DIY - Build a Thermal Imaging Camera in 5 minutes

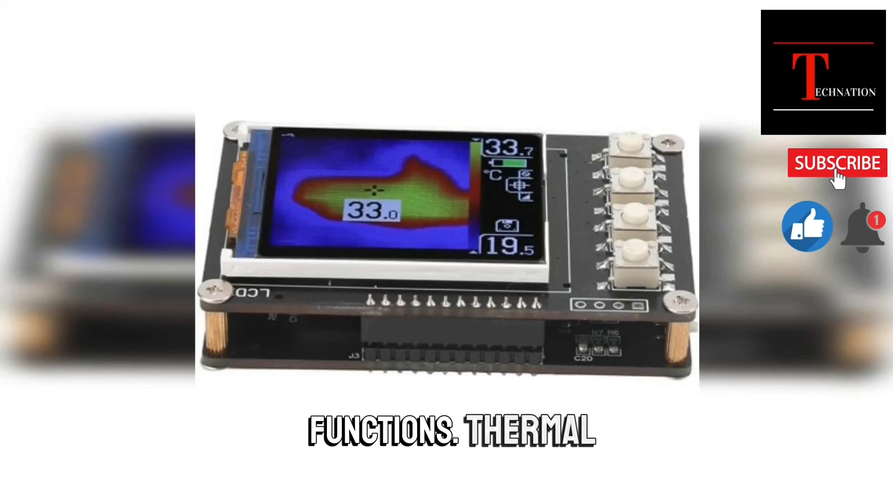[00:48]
On screen: spot 33.0°C, scale bottom 19.5°C
Thermal camera module. This is the heart of your thermal imaging camera.
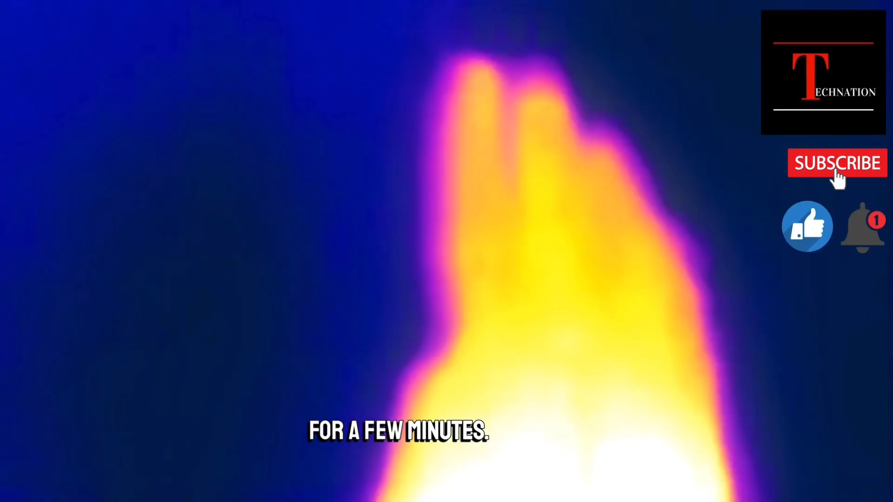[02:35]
Point the camera at a warm object, such as a human hand or a cup of coffee.
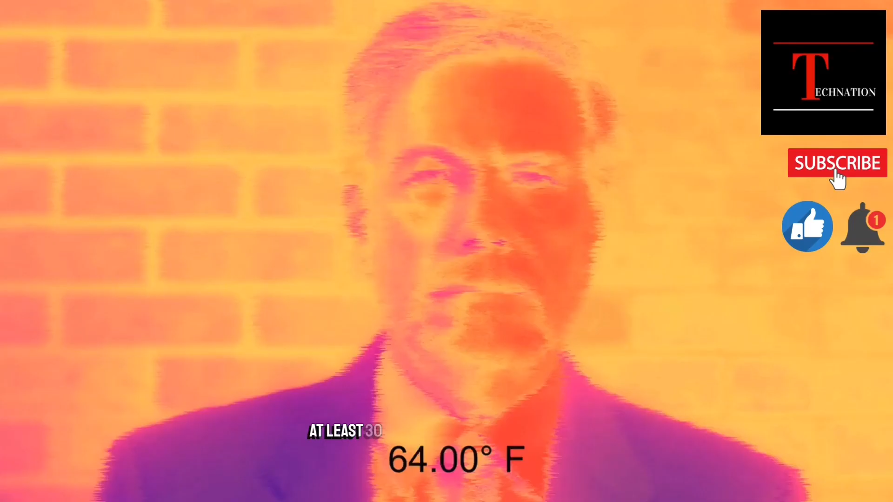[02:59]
Place your camera in a stable environment at room temperature for at least 30 minutes to allow it to adjust to the surrounding temperature.
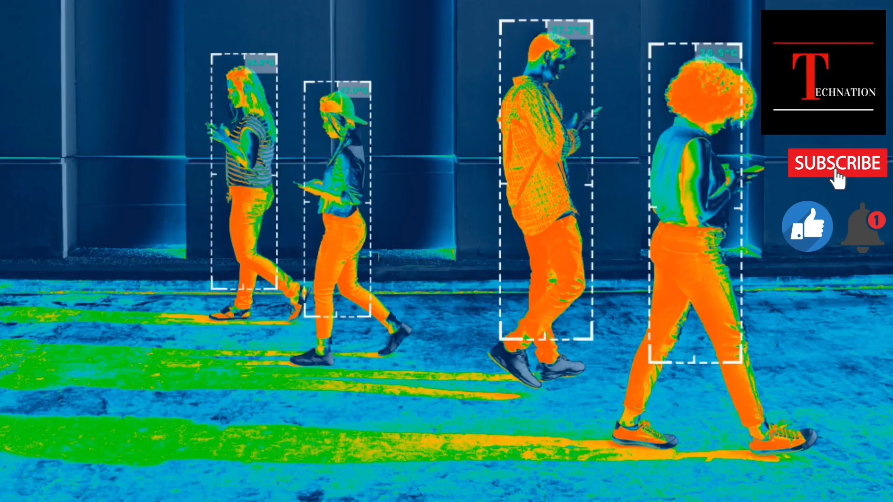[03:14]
Take a second thermal image of the reference object and compare it to the first image. Adjust the settings as needed until the images match and the temperature readings are accurate.
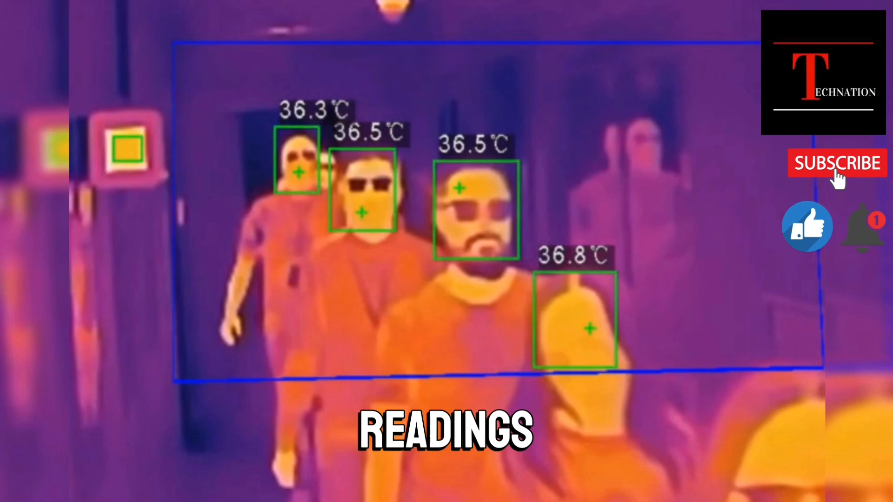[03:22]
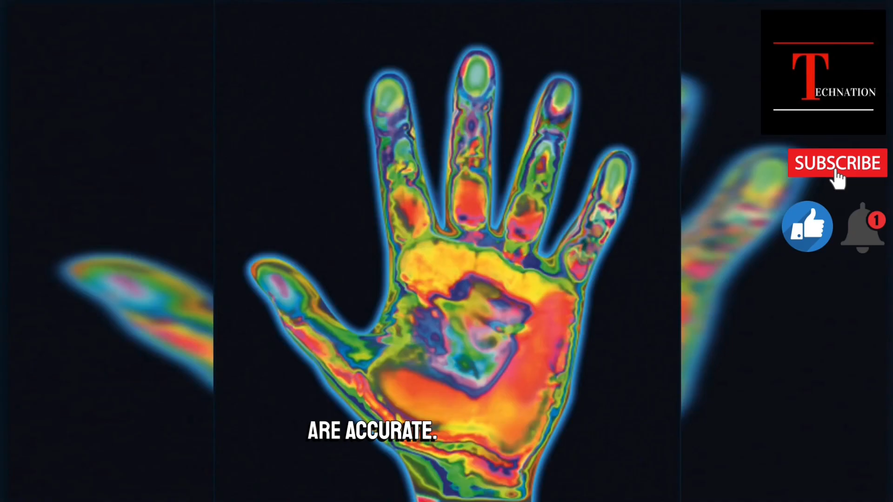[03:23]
If you're having trouble calibrating your thermal imaging camera, here are a few things to check.
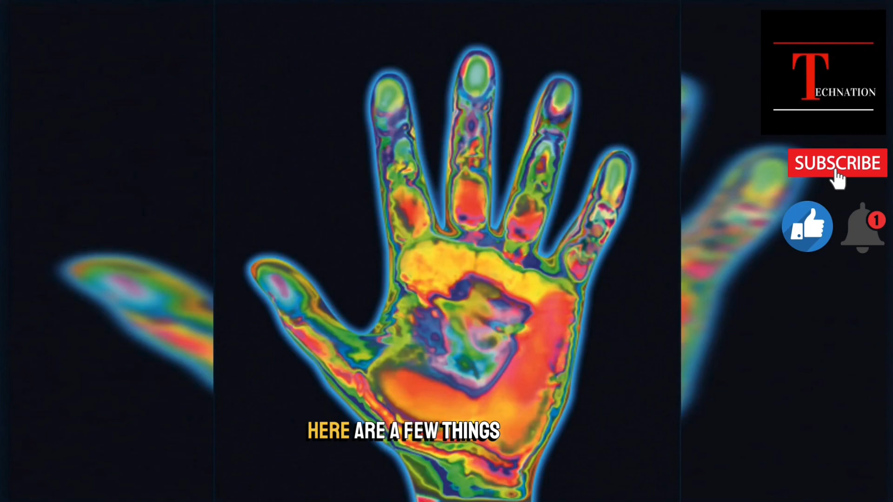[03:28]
Make sure your camera is properly warmed up and has been in a stable environment for at least 30 minutes before calibration.